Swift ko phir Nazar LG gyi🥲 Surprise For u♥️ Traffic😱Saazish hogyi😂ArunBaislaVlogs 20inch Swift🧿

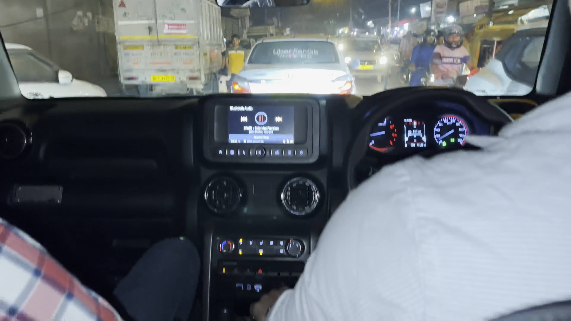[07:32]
भाई देखना एक चीज़ दिखाता हूँ आपको,
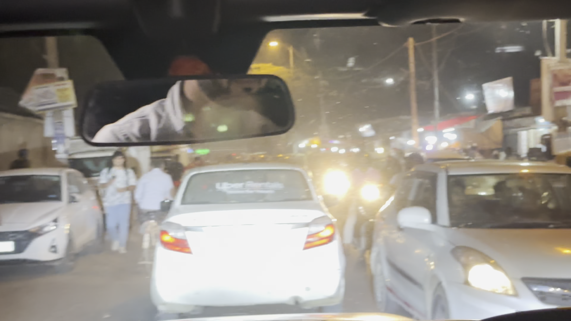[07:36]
यहाँ से लेके और दे पहुँच तक कितना चौड़ा रोड है हमारा गांव का।
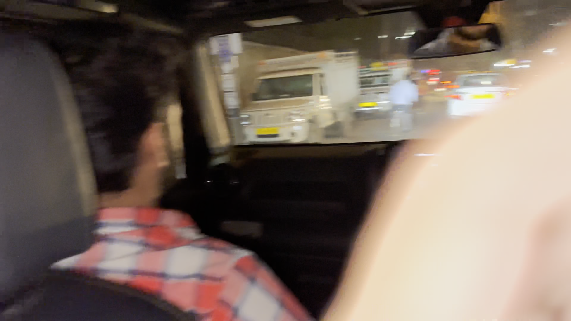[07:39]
मतलब ऐसा अगर आप कहीं भी दूसरे गांव में जाओगे ना, लोकल में, मतलब दिल्ली दिल्ली की बात कर रहा हूँ मैं, बाहर कभी हरियाणा वरियाणा वहाँ तो स्पेस ज़्यादा रहे,
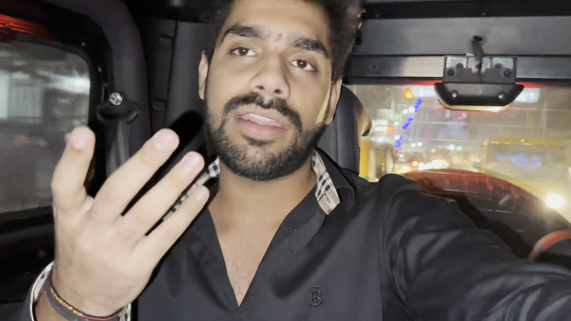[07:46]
पर यहाँ की बात कर रहा हूँ तो भाई स्पेस इतना है गांव में एंट्री करने की, तो जॉम लगने का कोई मतलब ना होता।
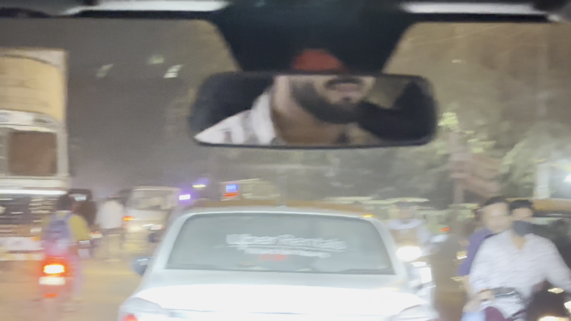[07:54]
पर जो ये रहे हैं ना कुछ खड़े हैं,
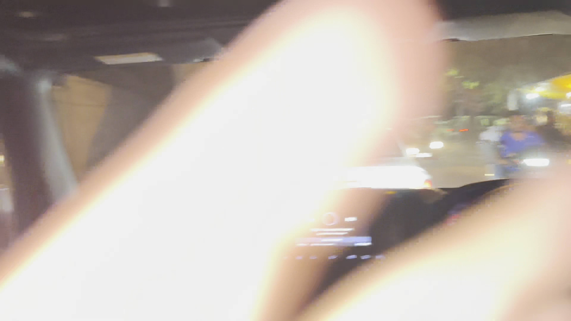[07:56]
बड़े बड़े ट्रक खड़े बड़े बड़े ट्रक खड़े हैं, इनकी वजह से जॉम लगे खम खम।
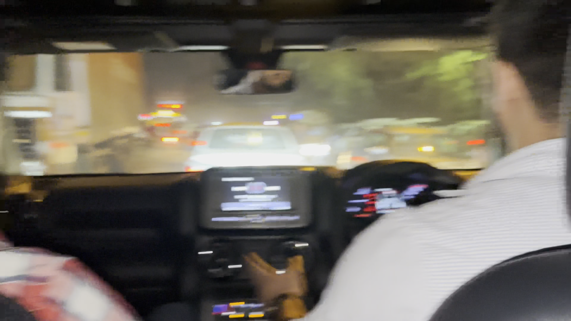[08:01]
जो हाईवे की चीज़ें हमारे लोकल गांव में खड़ी कर रहा है, देखिए और खड़ी करके पा रहे हैं ही नो, कहने का कुछ मतलब भी ना करेंगे।
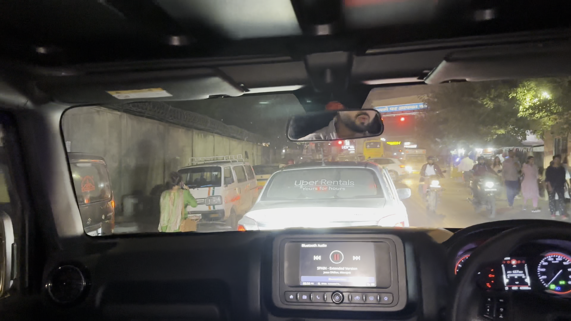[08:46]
ये गाड़ी इनकी देखना लाइन ना, कोई टैक्सी स्टैंड ना कुछ, सिर्फ लोकल इनकी गाड़ी है, कहीं भी खड़ी कर दे खाओ मकाम जाओ।
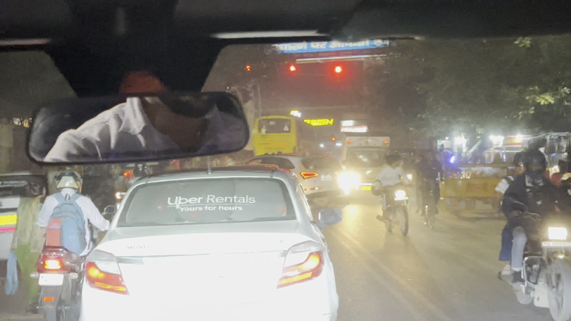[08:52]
मैं एक बार देखो अभी बढ़ गई हो बस एंड, वहीं तो यूटर्न लेने लगा, ऐसे रहे मैं कुछ पागल बावड़े। और फिर यहाँ तो मतलब एक तो बत्ती को यू रह खाओ मकाम को,
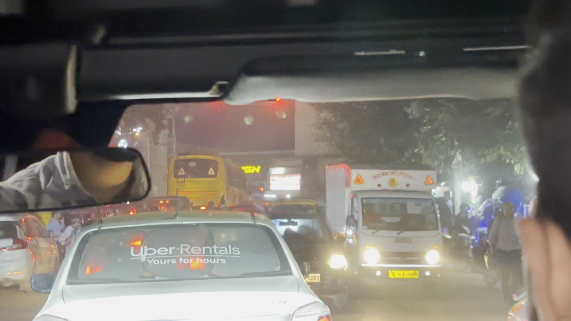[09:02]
मेरे ख्याल 15 सेकंड की बत्ती है, फिर ये बस वाले रह जाओ ना साइड खड़ी करते हैं,
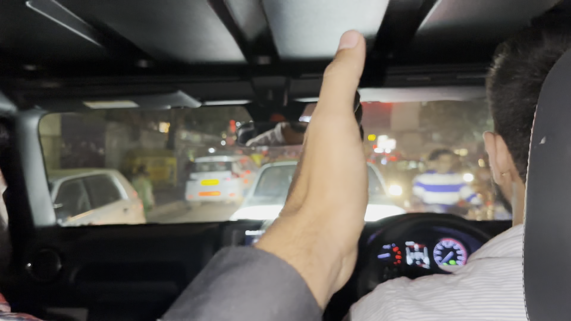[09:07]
बिल्कुल बीच में खड़ी कर दी, जो इंगे जाने वाले हैं गुड़गांव साइड उन्हें भी ना लिखन देते। तो थोड़ी सी यार अंडरस्टैंडिंग होनी चाहिए इतनी तो और किसी के अंदर, है ना।